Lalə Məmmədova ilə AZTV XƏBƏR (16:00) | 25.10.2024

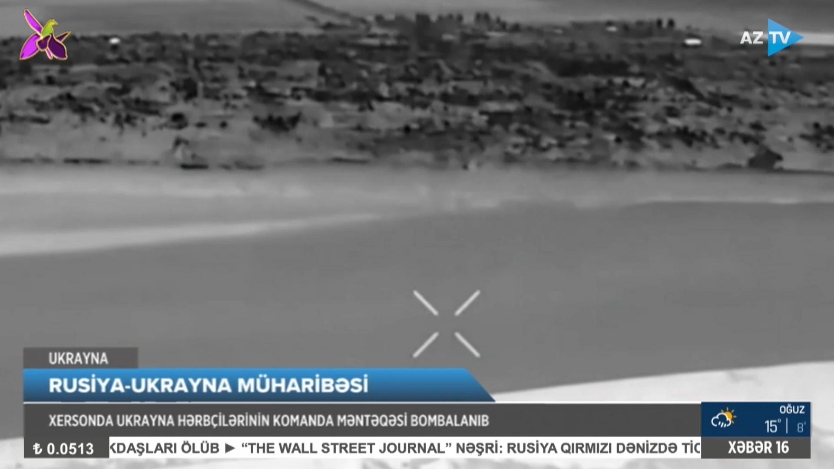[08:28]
Rusiya Müdafiə Nazirliyinin məlumatına görə havadan kəşfiyyat zamanı Ukrayna hərbçilərinin olduğu bina aşkar edilib. Nazirlik həmin komanda məntəqəsinin vurulduğu anın görüntülərini yayımlayıb.